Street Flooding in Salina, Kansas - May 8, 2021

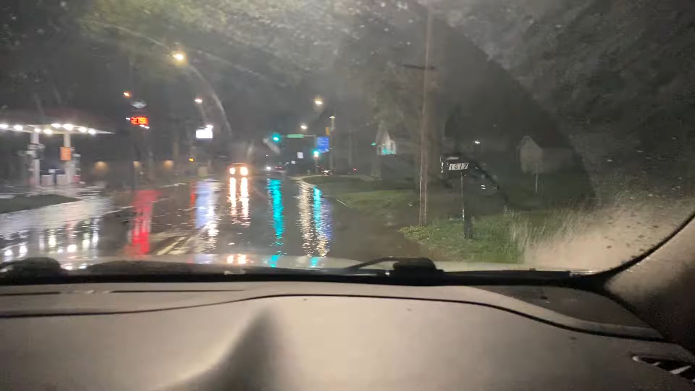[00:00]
I think we got a little local lines flooding here. I'll drive through it because I got a full drive. There you go. Like that was that was pretty intense. Oh yeah. It's still coming up like it's still up here too. Oh my. Yeah. Man I forgot how flood prone this area is. Oh don't need to shower.
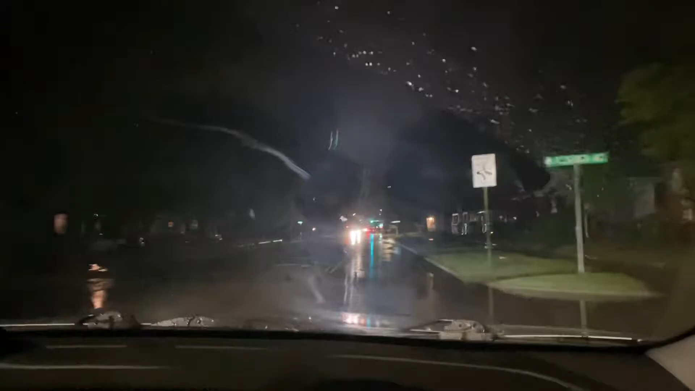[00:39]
Okay. Want some water? Woo! I'm not going to drive through the big part of that. Oh my. This is what? Republic? Yeah. Oh look at that. Oh my. Yeah. Oh yeah.